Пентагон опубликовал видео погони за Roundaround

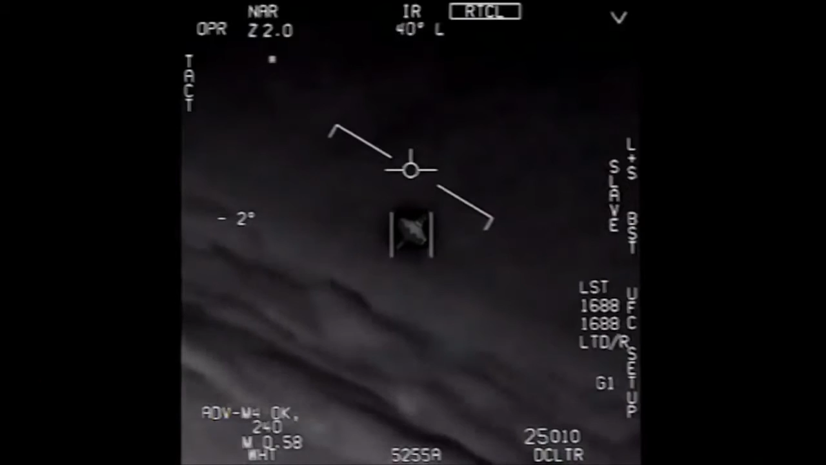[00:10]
drone, bro. There's a whole fleet of them. Look on the ASA. My gosh. They're all going against the wind. The wind's 120 knots to the west. Oh, I think, dude.
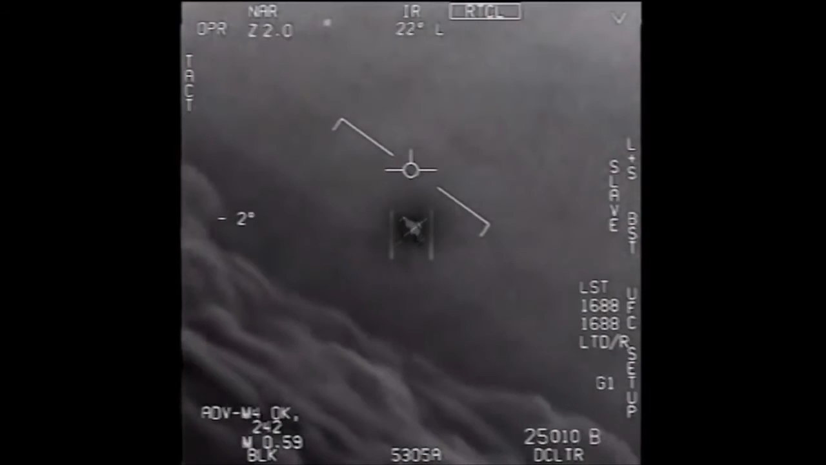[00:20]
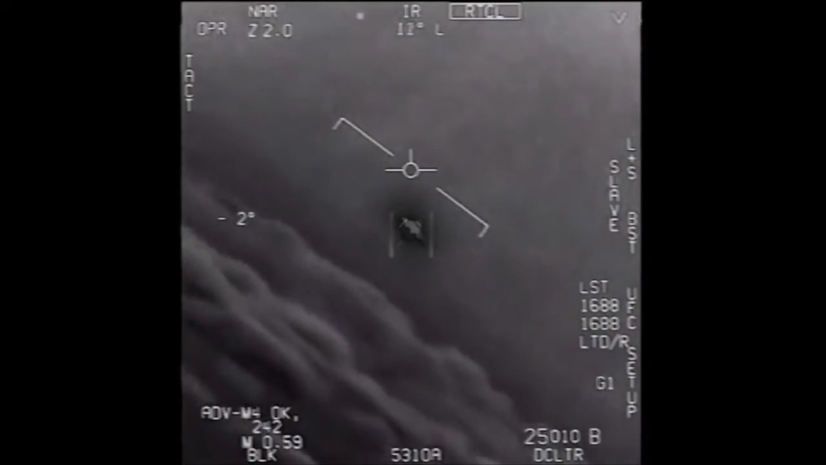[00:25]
That's not our LNS though, is it? It's not. It is LNS, dude. Well, if there's like look at that thing. It's rotating.